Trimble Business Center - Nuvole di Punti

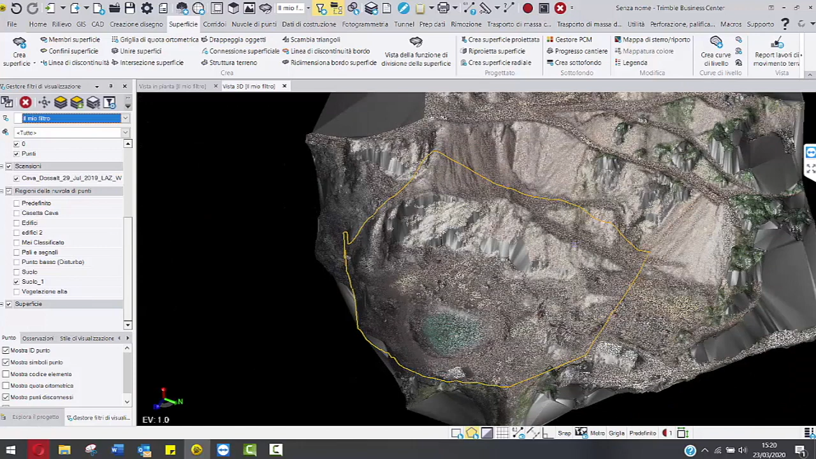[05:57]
quindi questo è tutto ciò che riguarda il numero di punti.
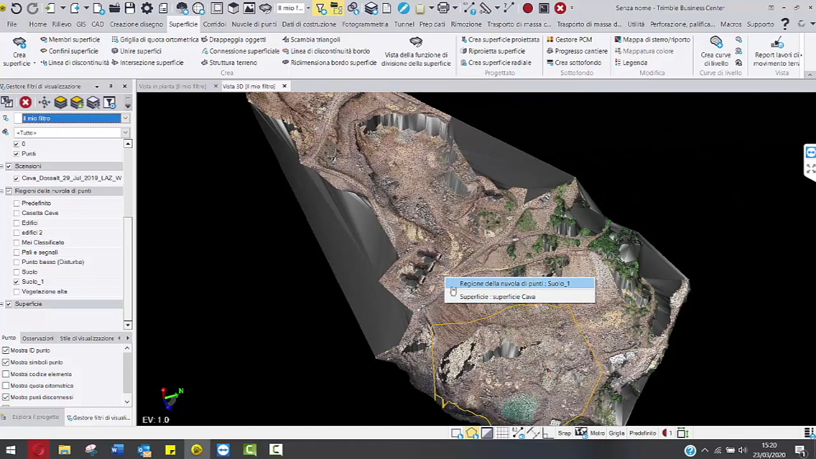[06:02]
Poi selezionando anche la regione, tasto destro, proprietà,
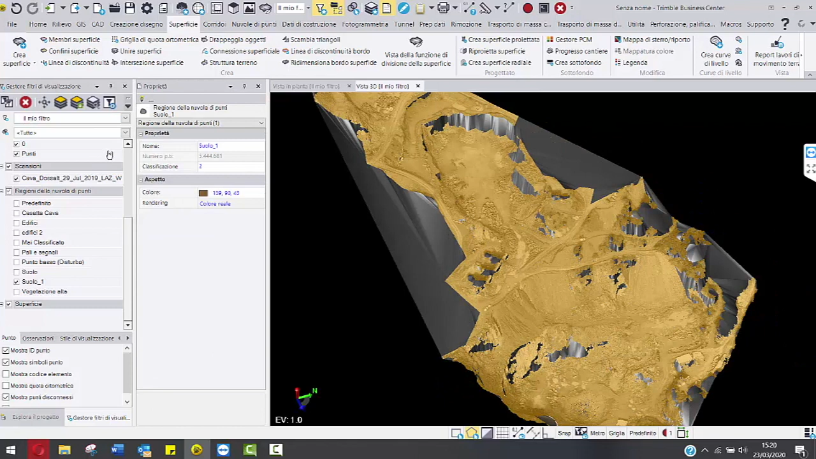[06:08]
possiamo vedere il numero di punti totali di questa regione della nuvola.
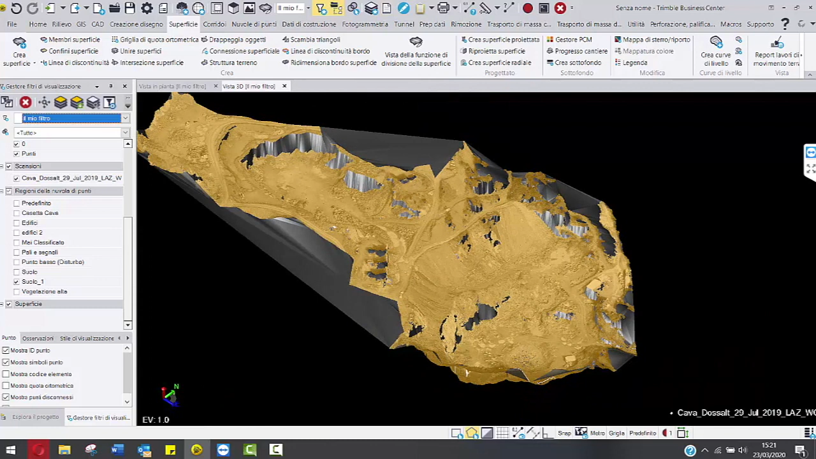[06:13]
Possiamo dare anche dei colori alle varie regioni che creiamo, quindi andando sul modulo nuvole di punti possiamo dare dei colori ad esempio,
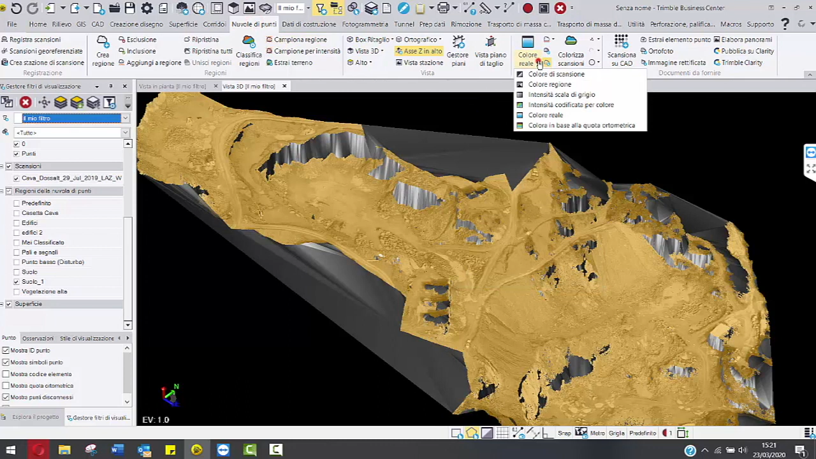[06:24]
anziché reali, possiamo dargli un colore di scansione. Possiamo selezionare le nostre nuvole e dargli il colore che vogliamo.
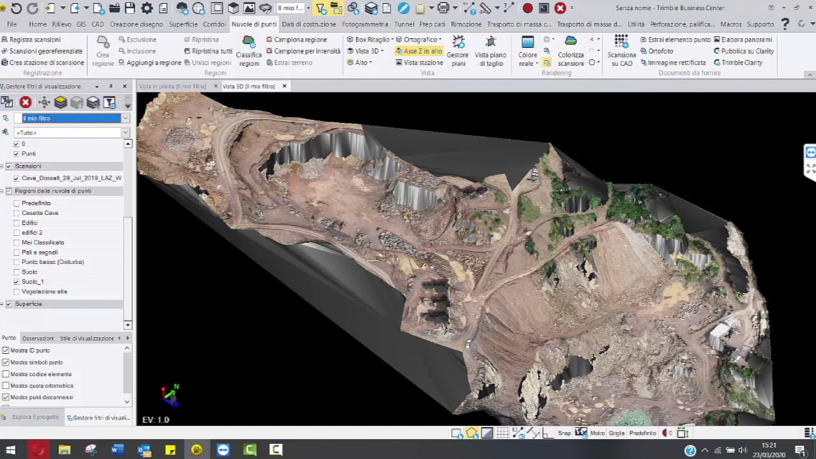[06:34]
Ovviamente a me piace di più lavorare con il colore reale perché riesco a identificare meglio i vari oggetti.
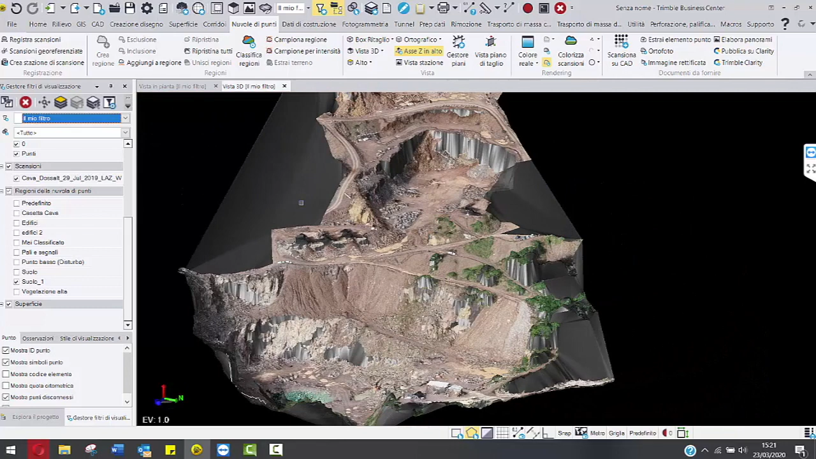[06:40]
Quindi possiamo fare varie analisi di qualsiasi tipo. Quindi poi, infine volendo, l'ultima cosa che possiamo fare è andare a generare un ortofoto direttamente da qua, quindi creandogli un piano per salvare la nostra nuvola. Quello che abbiamo visto in questo video è soltanto un'introduzione alle basi del modulo nuvole di punti. Voglio ricordarvi che grazie al Trimble Business Center poi noi possiamo eventualmente condividere la nuvola sul Trimble Clarity piuttosto che sul